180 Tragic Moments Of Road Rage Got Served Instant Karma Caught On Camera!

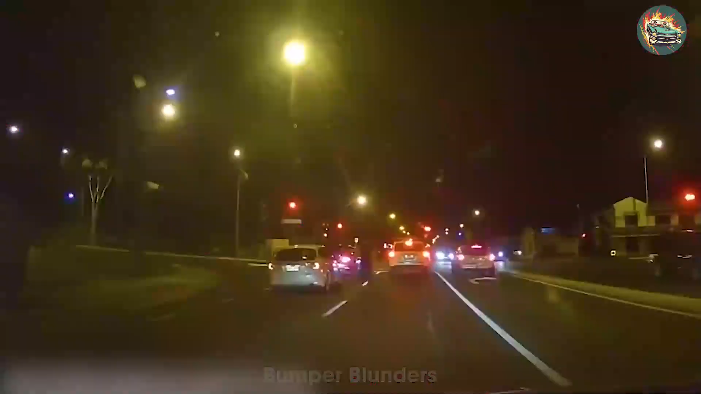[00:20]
Dashcam footage has captured a shocking brawl between two men in Adelaide.